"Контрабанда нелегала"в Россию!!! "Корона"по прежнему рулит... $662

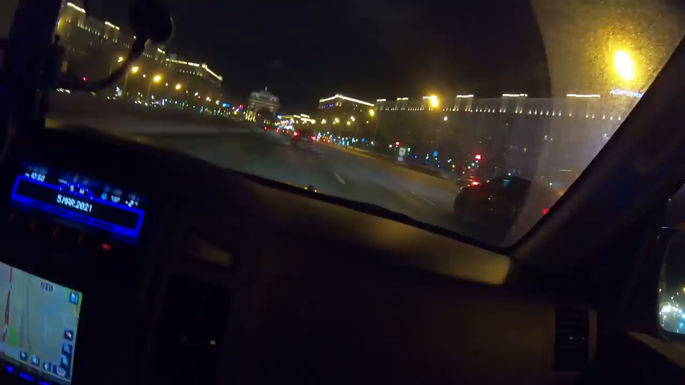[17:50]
поджалку что такое ясно короче вы к самому центру ездим может через садовая давайте но это
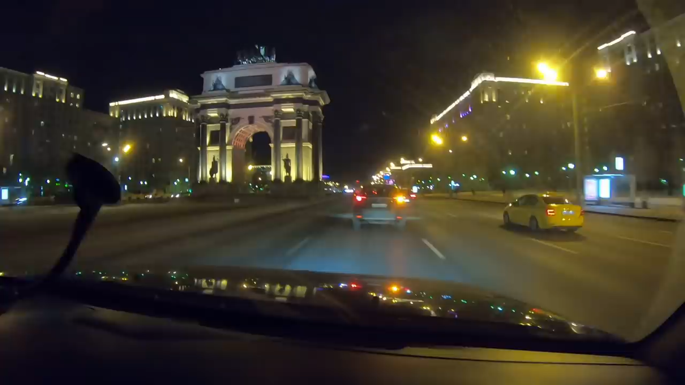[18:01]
еще не садового какие-то джанске служим ты еще пока кутузовский двигаемся по садовому еще честно снова ездить не доводилось вот заодно и посмотрим на ночное садовое кольцо а едем мы на курский вокзал оттуда поезда отходят в сторону владимира
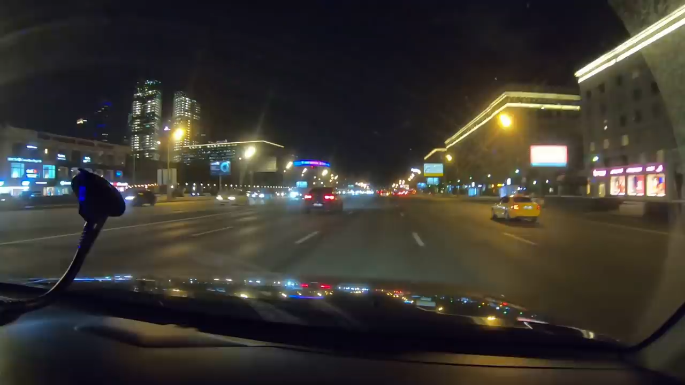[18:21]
полюбуемся ночной москвой пятничный ну пока так это тут уж обслужить мы едем только эти выносится с мигалками а это уже чё крепость и душный крем что это гостиницы украины это вот на кремль похоже
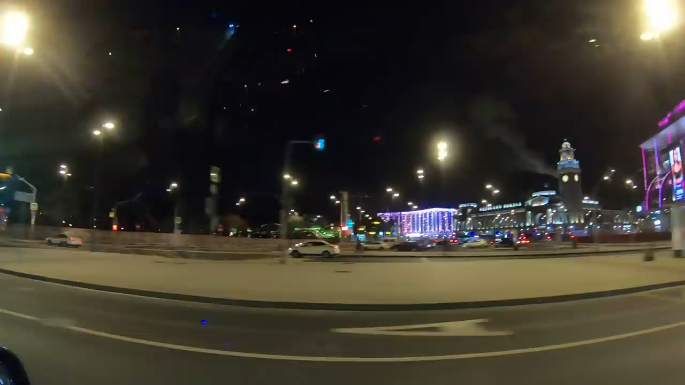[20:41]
и едем на вот мид вот это кастинец это за которой нет это мид ну это кастинец там левее а
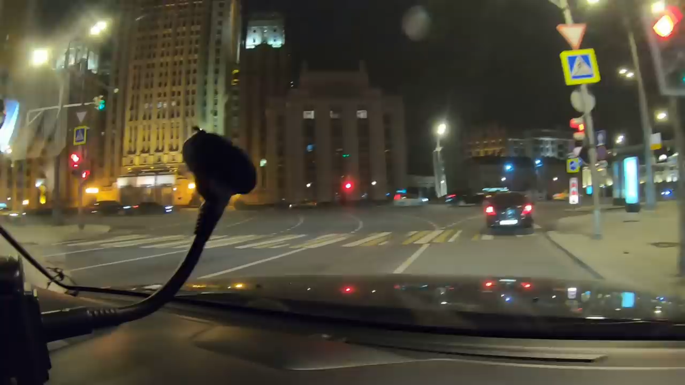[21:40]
где ваш вот это вот министерство это
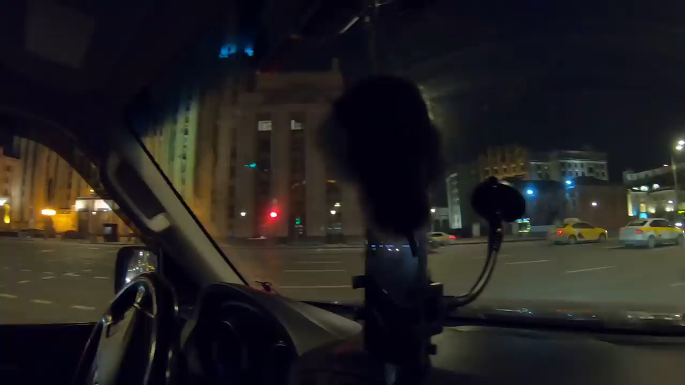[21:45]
здесь этот лавров газы зависает но мы на садовом поздравляю нас с этим ездить по садовому еще мне не доводилось но я думаю тоже и не многим доводилось что тут интересного будет у нас так дальше парк культуры москва рига
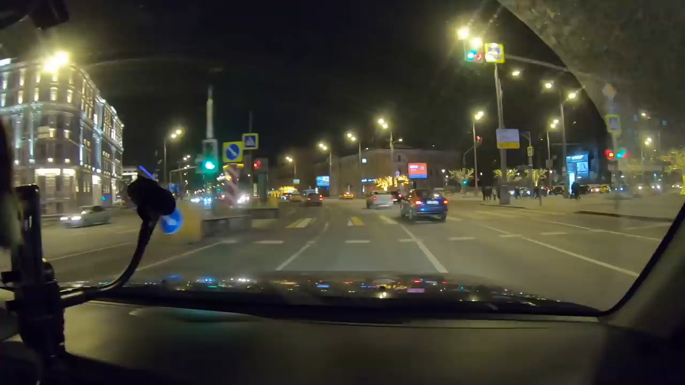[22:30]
да пересекает общество транспорта и пришлось опять добавили а очень суслов видно сейчас вот налево армосты через москва реку будет а это вот это не там петру первому памятник будет а а еще
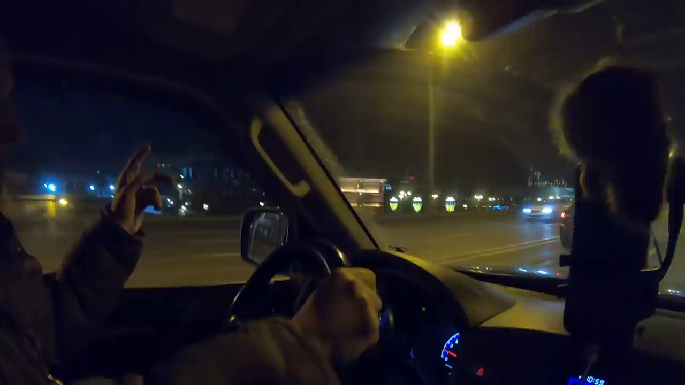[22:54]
раз но темноте не видно да сейчас вот слева до мысли не они ну видно он вдалеке да
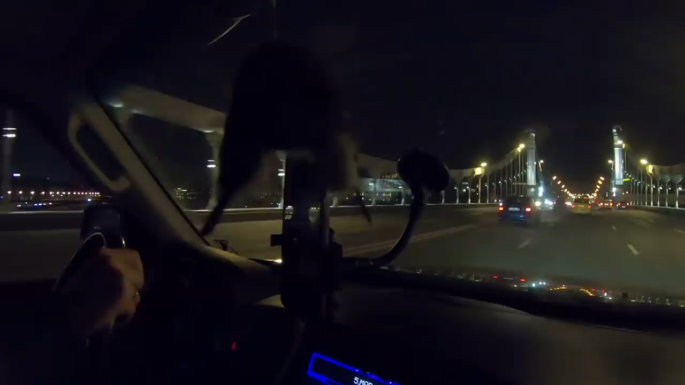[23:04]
да только шпила тут у нас парк культуры смотря какая красота как